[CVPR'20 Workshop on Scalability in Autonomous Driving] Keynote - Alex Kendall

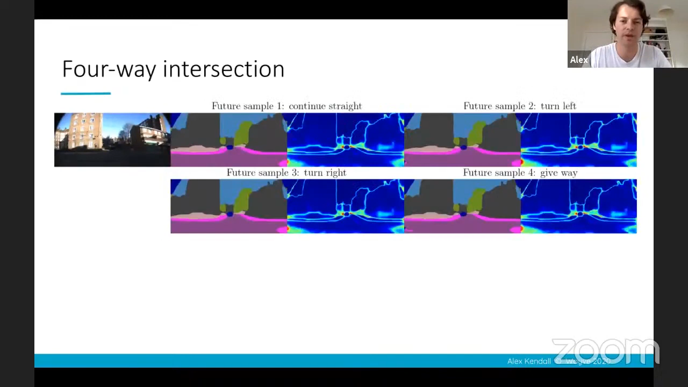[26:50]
so here's some results that you can see our model is able to like I showed before understand to move left right straight in this intersection but if we advance a bit in the future so that we're
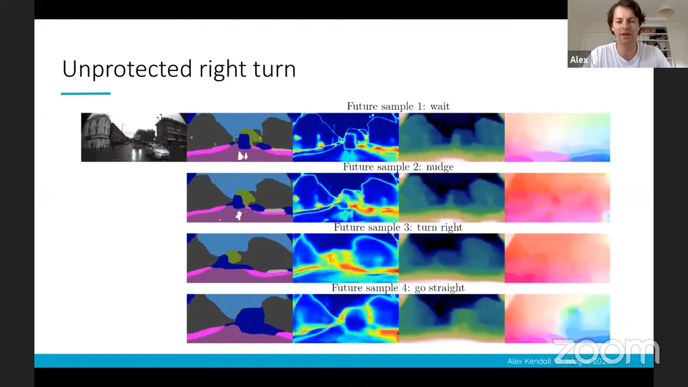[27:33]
level of understanding has been hugely important to improve our control system and further here's some multi-agent interactions so here you can
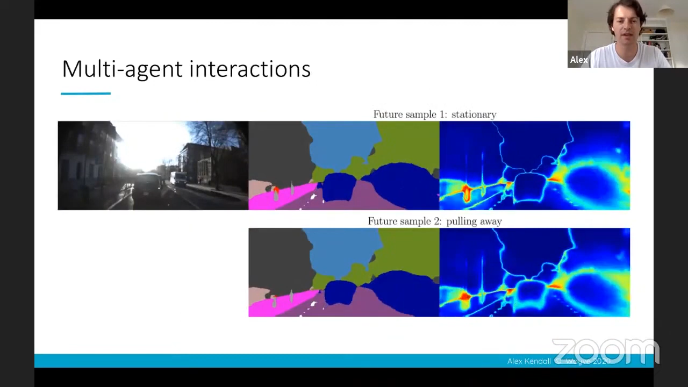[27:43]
see how our vehicle behaves if the car in front of us pulls away or stays stationary in our lane we might behave differently